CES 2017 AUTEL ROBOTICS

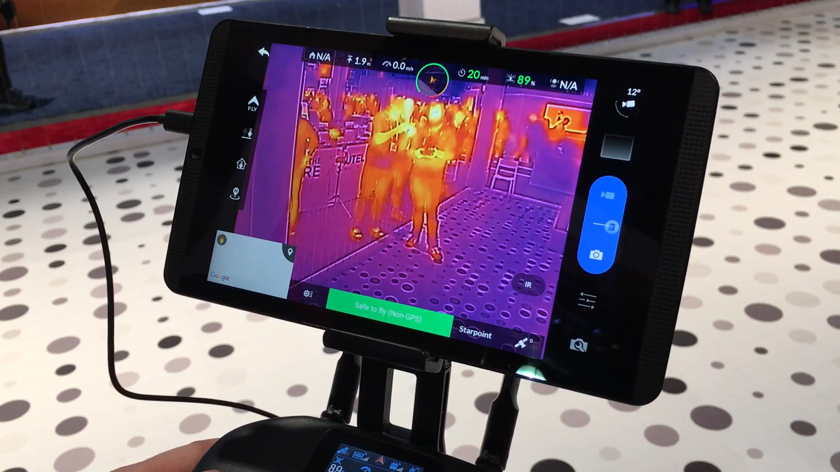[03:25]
of terrain because it is not always easy to fly using a thermal sensor. Yes.
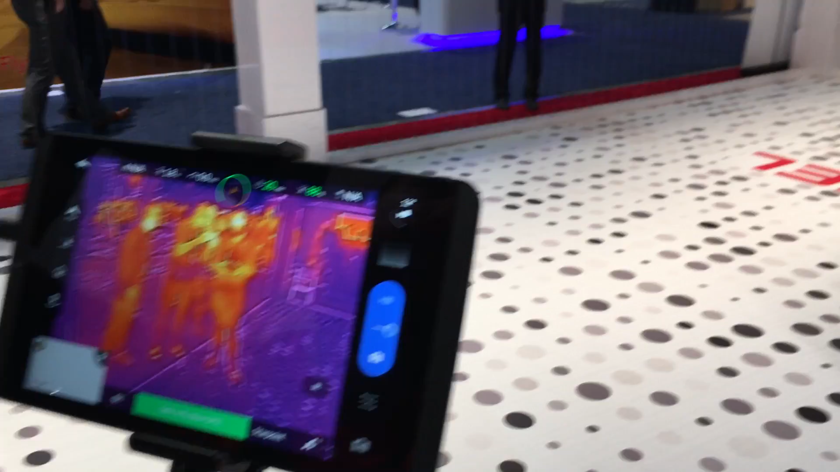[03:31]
And to be clear you know it is FLIR DUO camera which is also why I don't want to be very careful not to say the wrong specs for it. It is not our proprietary thermal camera. So this is FLIR? It is.